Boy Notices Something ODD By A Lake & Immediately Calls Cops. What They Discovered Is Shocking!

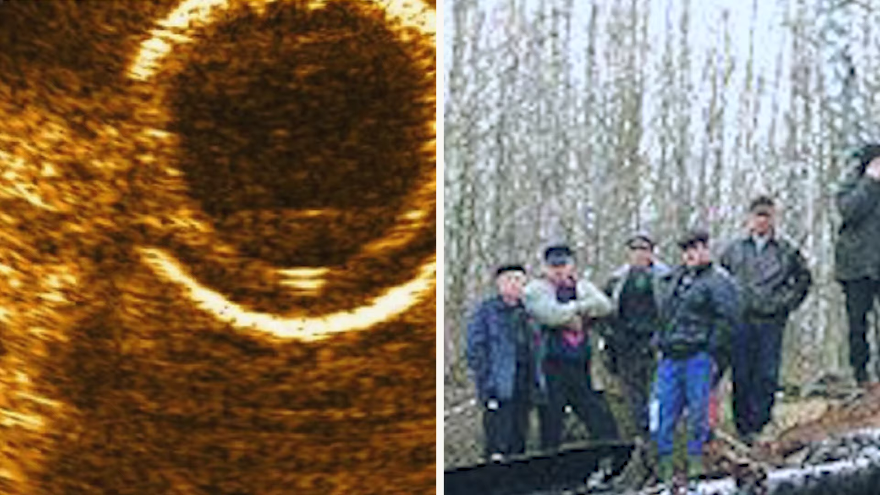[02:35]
Where those bubbles had been popping up, the signals pointed to a big metal object buried under the mud. Way bigger than anyone, including the locals, had imagined.